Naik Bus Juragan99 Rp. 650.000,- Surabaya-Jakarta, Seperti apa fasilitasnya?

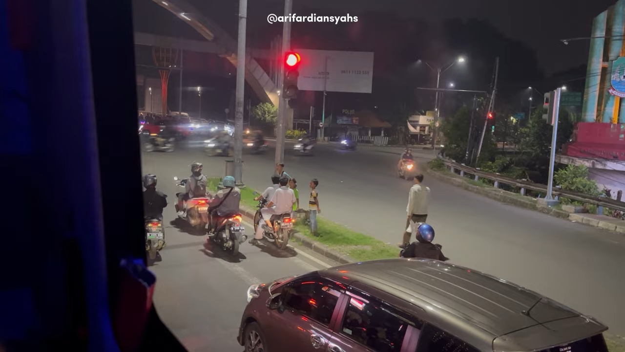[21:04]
Atau ketika disini berhenti Terus samping ada orang liatin tuh pasti Terusnya bagus ya